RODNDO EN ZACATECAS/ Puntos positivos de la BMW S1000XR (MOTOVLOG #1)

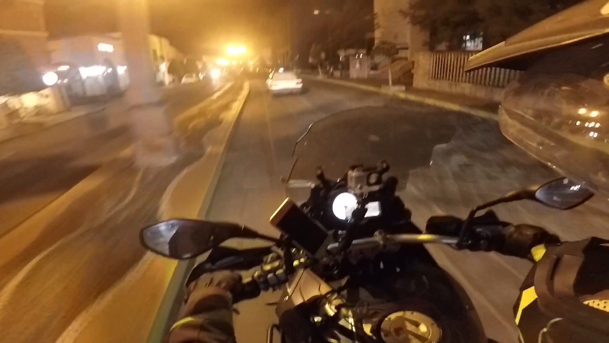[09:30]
Y conforme uno se va acostumbrando es cuando más le agarras confianza a tu máquina. Pero esta, no manches, le he dado unos grados de inclinación que digo, ¡ala madre! Me parezco piloto profesional, güey.
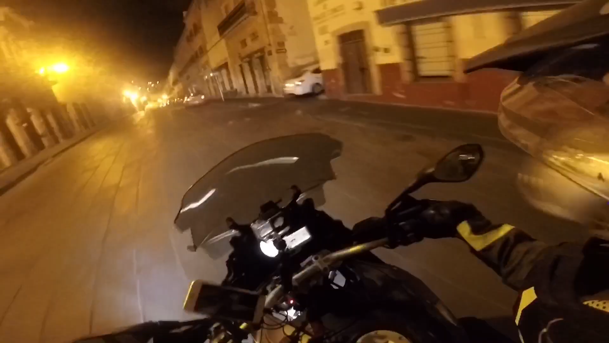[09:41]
Pues bueno, ya estamos llegando al centro histórico de Zacatecas. Razas. Si ustedes son de por acá a estos rumbos, écheme un mensajito. Escriban ahí un comentario. ¿Estamos armando un motoclub o qué? Estaría chingón, ¿eh? Vamos poniéndonos los infantes bikers. ¡A la madre! Bien bélico. O algo, algo parecido. Estaría poca madre. ¡Wow! ¡Wow! Ya me enamoré.